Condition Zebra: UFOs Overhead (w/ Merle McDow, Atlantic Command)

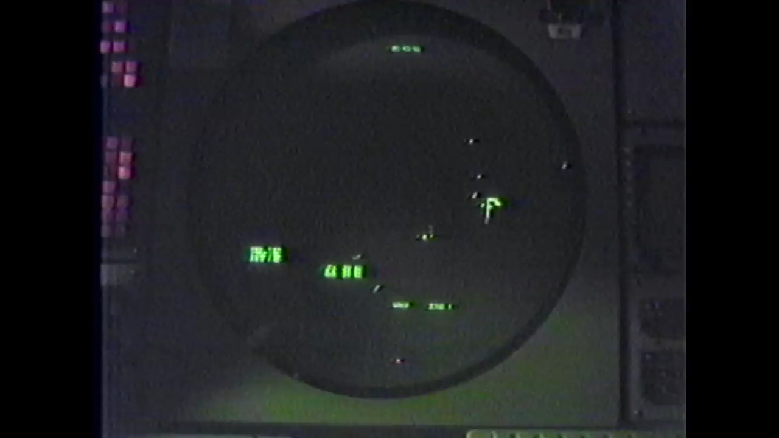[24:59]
I would think everybody that was in the command center got it. I would say that the facilities that actually had this thing on radar, five that I'm sure of,